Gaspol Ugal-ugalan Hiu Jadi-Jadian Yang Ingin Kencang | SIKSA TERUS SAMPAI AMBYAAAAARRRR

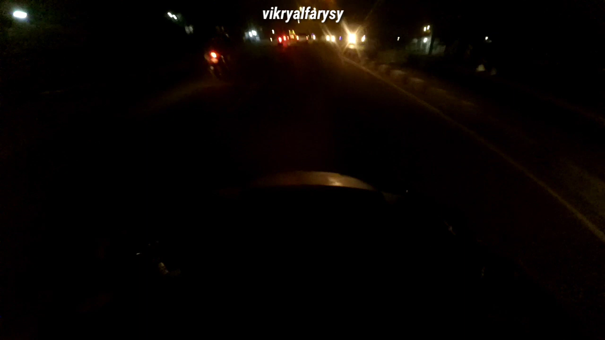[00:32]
Jalane rame, geng, geng, gak isok gaspol, geng.
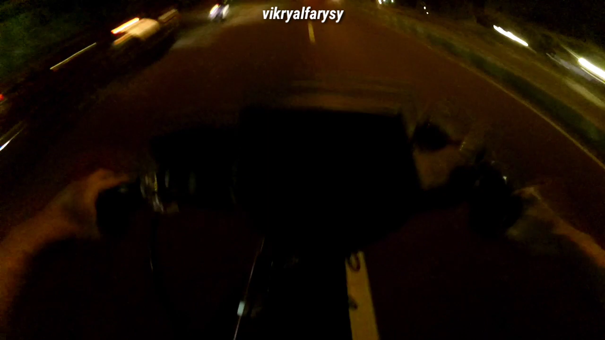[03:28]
Tuas rem jatuh, gila. Rem belakang, tuasnya jatuh.